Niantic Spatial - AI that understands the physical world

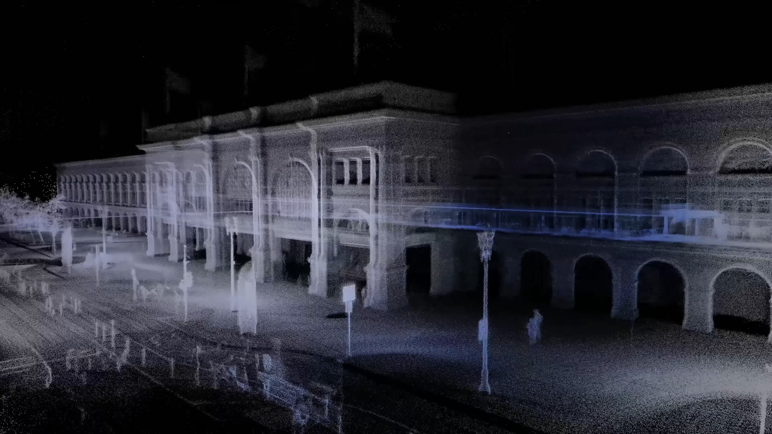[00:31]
Those fragments are processed, aligned, and geo-referenced, then used to train a series of powerful models.
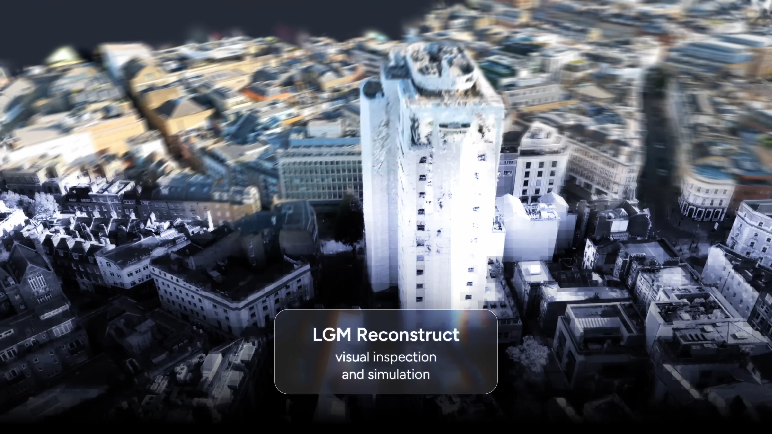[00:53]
Reconstruction transforms raw scans into detailed 3D visualizations, powering inspection, simulation, and collaboration.